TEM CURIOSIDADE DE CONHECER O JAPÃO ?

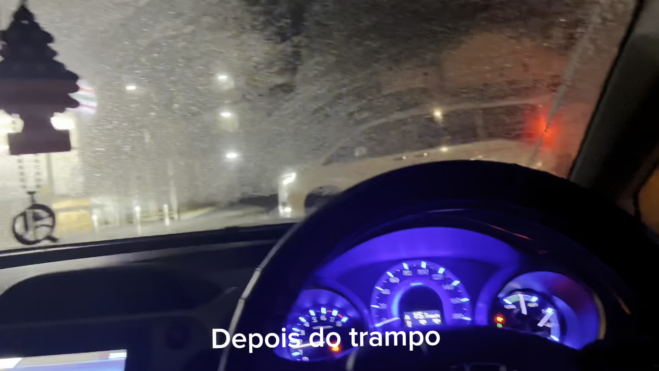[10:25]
Olha isso, mano. Ó, tá mó congelado. Cadê esse trampo aqui, ó?
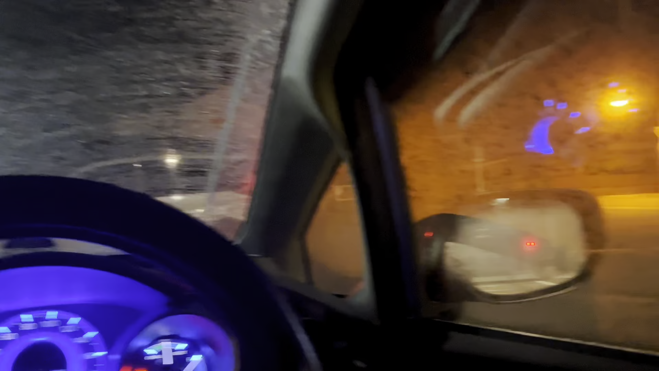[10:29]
Tô tentando fazer descongelar, ó. Já liguei o bagulho no máximo.